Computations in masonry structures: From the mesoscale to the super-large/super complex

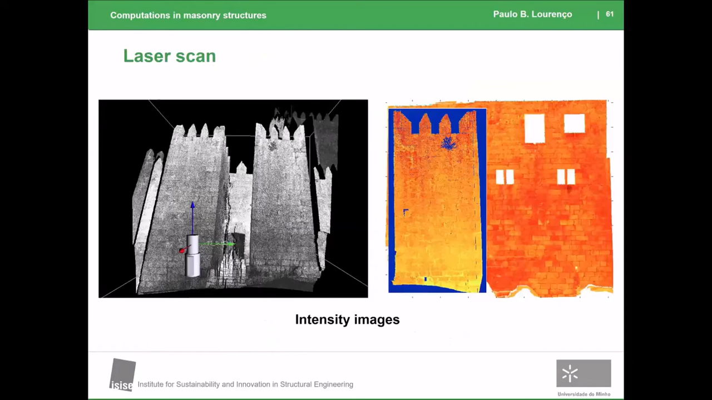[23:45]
automatic edge detection that I'm able to capture the different stones automatically.